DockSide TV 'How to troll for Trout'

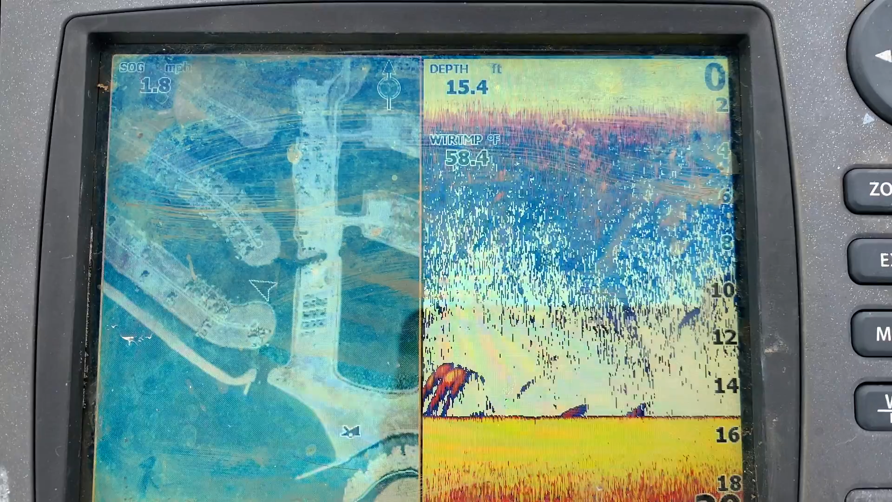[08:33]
On screen: depth 15.4 ft, speed 1.8 mph
some fish and humps on the bottom you know what you're at the perfect depth when every once in a while